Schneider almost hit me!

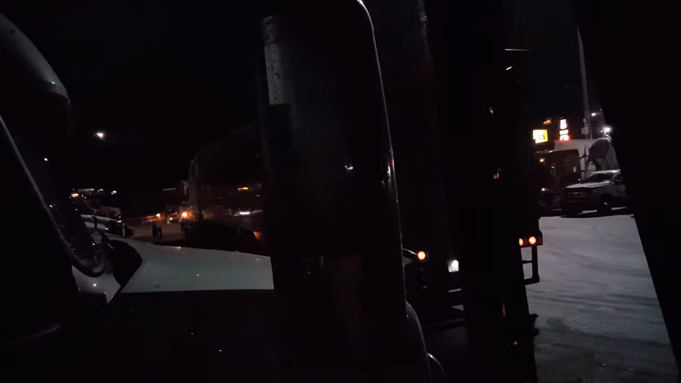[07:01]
So what he is doing, he's getting close. Oh shit.
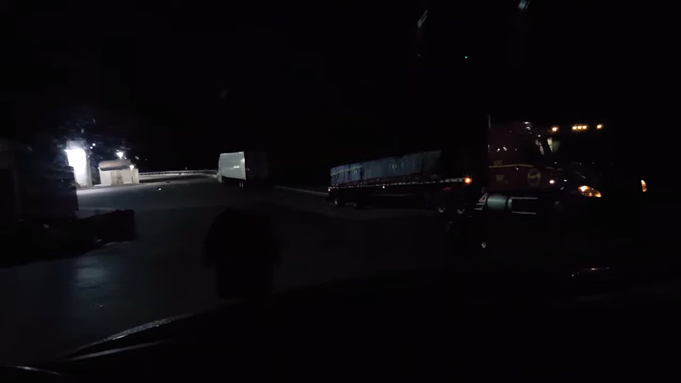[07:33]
Excuse my language, folks. I normally don't use profanity, but God, dog. Boy, he was close. If the front of my truck had a mustache, he touched the hair of my mustache, I tell you that.
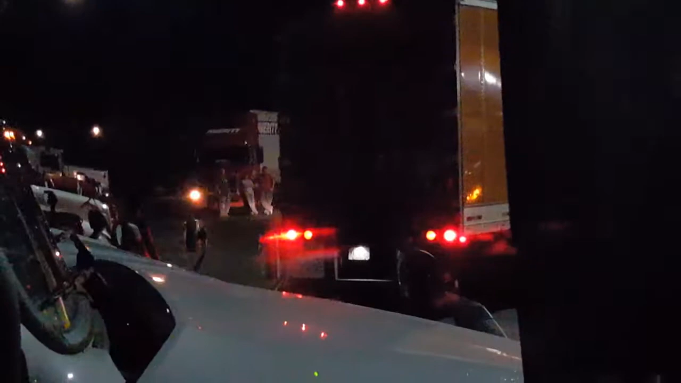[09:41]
As soon as if it even looked like he about to hit his truck, he was ready to press it. But I think he got it though. You know, like I said, backing up's not easy. this guy's determined.